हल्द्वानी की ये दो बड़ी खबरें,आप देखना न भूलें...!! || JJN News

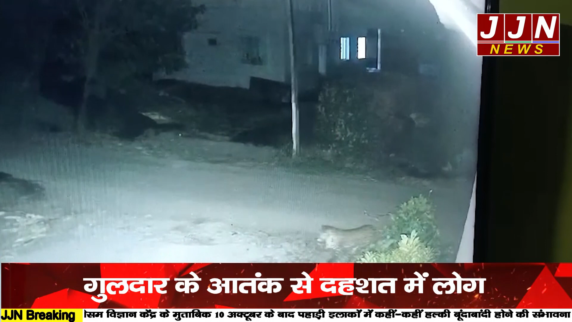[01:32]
गरिमत रही कि कुत्ता गुलदार से बज ग गटना CCTV कैमरे में कैद हो गई, गुलदार के ग्रामिड शेत में आने से लोगों में दहशत का महल है, ग्रामिडों ने वनविभाग से गुलदार की पकड़ने की मांग की है,